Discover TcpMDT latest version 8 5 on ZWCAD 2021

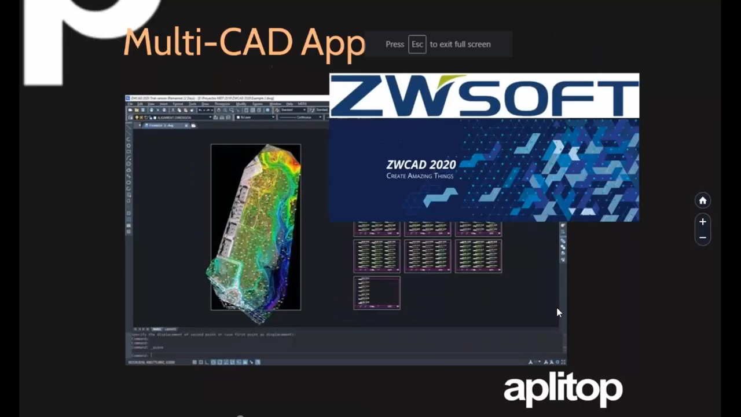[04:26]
Sorry for the inconvenience. So we have also different brands agreements with CHC or Spectra,
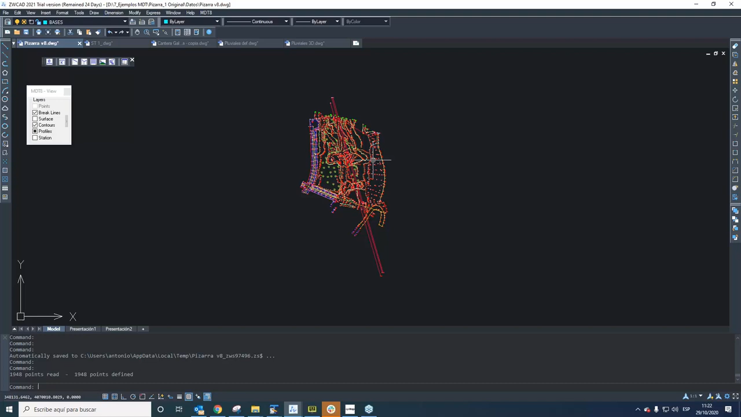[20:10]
how we can set, how we can view, this is the import of the point cloud, where we can find the different representation of this point, no? For example, in the point like a point, we can use a different block like this,
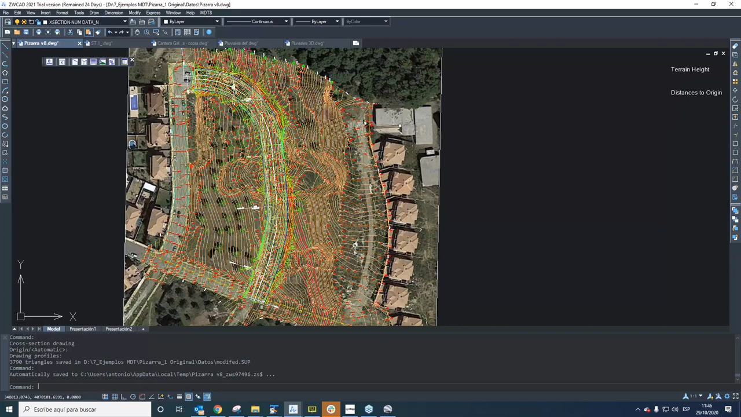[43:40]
If I change, for example, I'm going to click on sub, and I'm going to view in 3D, for example, or by orbital 3D.
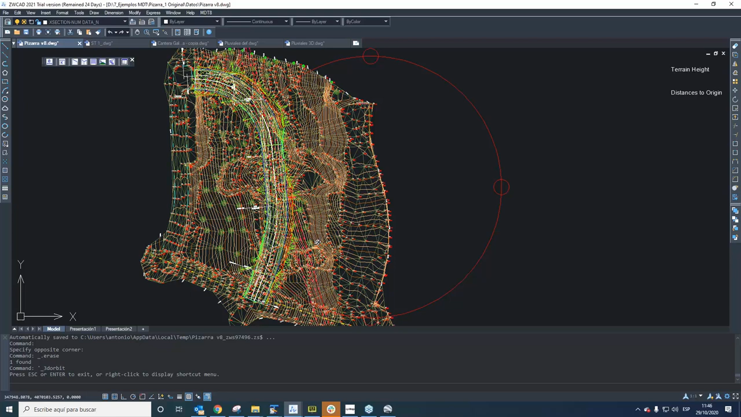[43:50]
Okay, we have here to analyze our digital terrain model.
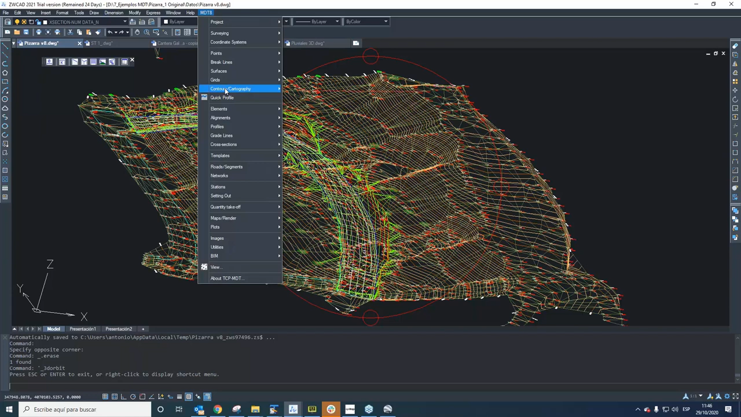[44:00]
Okay, I'm going to create a new contour line with a new surface. Okay, it will have here. And the MDT control vision.
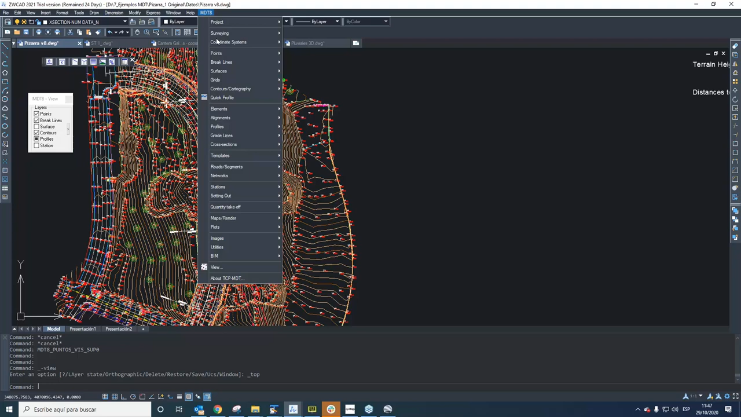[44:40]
we have with MDT, we have many options to work. And one thing very singular is the earthwork tools to get, for example, different terraces or different platform defined by height, by cut of the platform, or depending on the if we have the bottom slope, we can calculate the head slope with one slope or something like that.
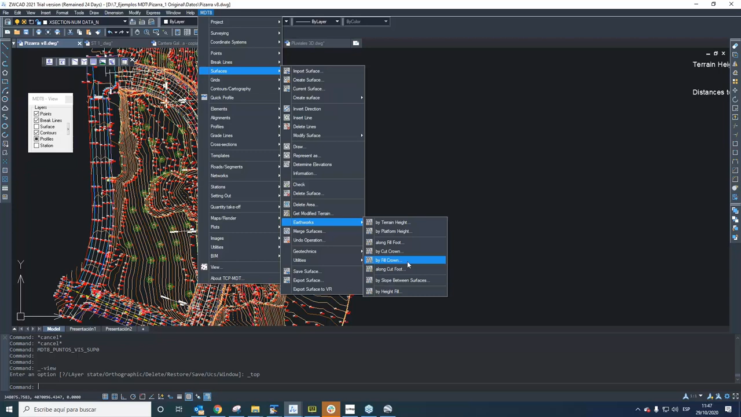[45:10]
Okay, in this case, I'm going to show one example of the carrier that I have here.
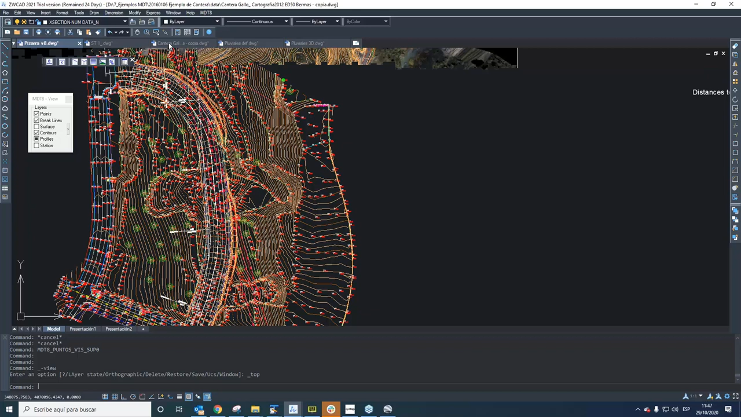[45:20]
Okay, this is one example, and the follow works in one carrier where we define we
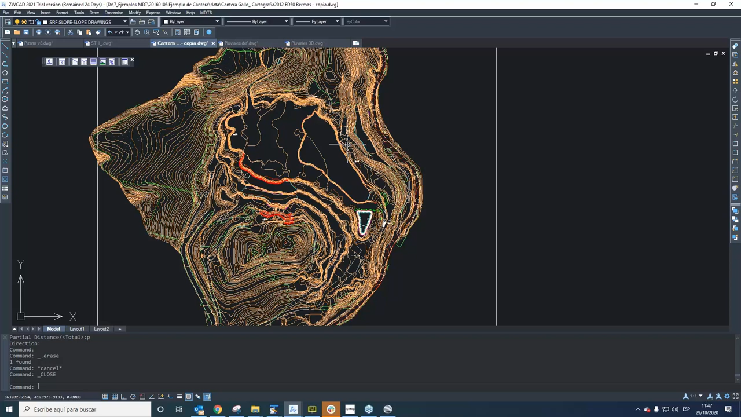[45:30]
get the information from the drone flight. We get the ortho image and the by stereoscopy with the application TCP stereo,
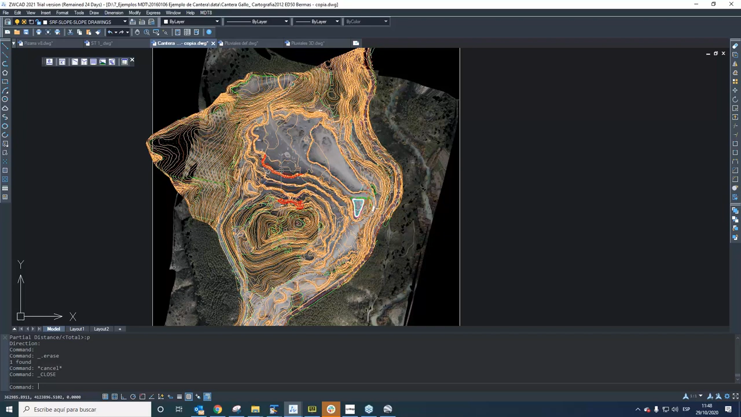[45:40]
we get the contour line for this work. Okay, so in this case we use MDT to calculate the new tax or the front attack in the carry front attack to calculate a new exploitation of this carry.
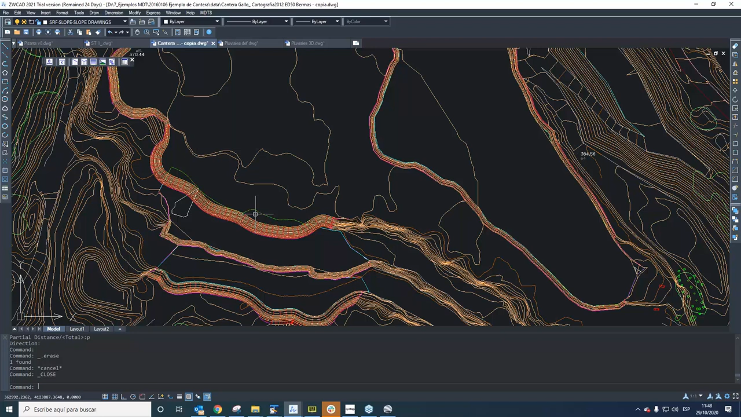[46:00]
Okay, so we can define different solution how will be the new slope, and we can and get the new slope in this carry.
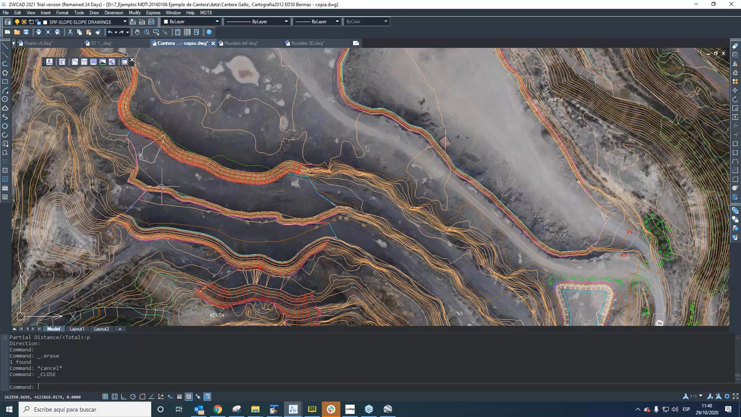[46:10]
Okay, in this case is the slope, in this case there are one explanation, and here we get
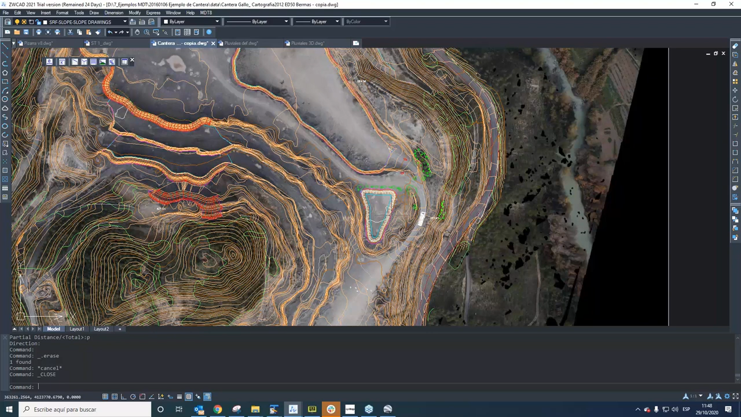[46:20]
one pool, one water pool, or maybe irrigation pond to get the final result.
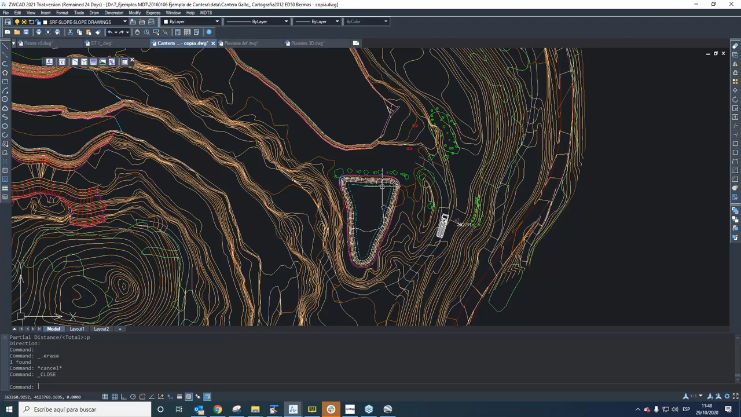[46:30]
In this case, I'm going to show how make a rendering of this carry. Is very nice to route by the rain in this carry.
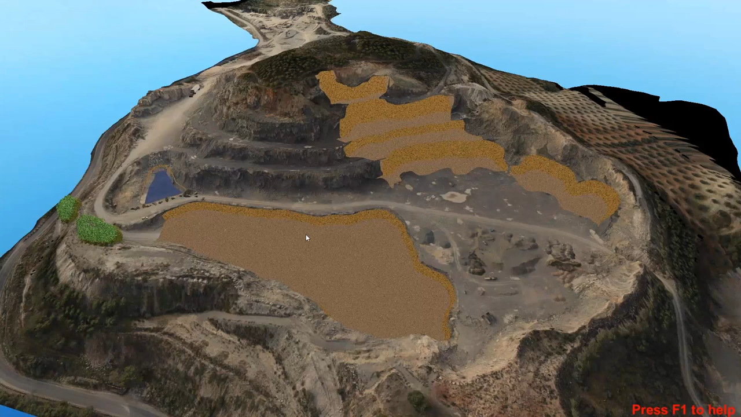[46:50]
Okay, it's prepared yet, already prepared, and I can show the carry, the final result of the example. Okay, we can show the final irrigation pond,